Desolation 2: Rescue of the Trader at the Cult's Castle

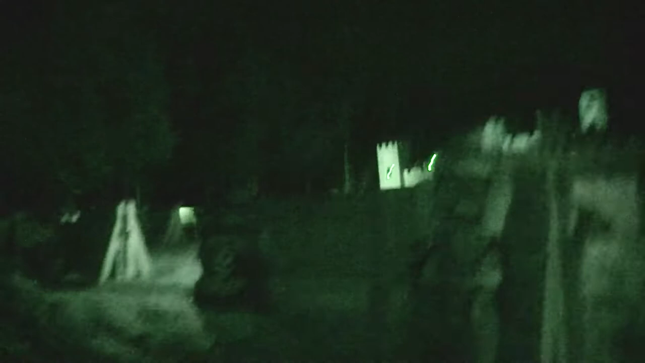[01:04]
We got a lot of cover.
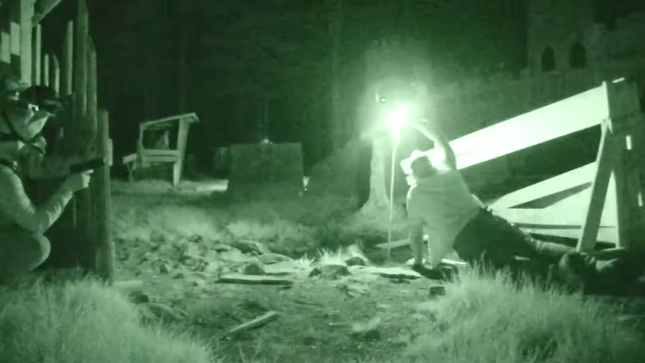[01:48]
left. Alright, lights out! You alright? Where are you running? Is that one right there?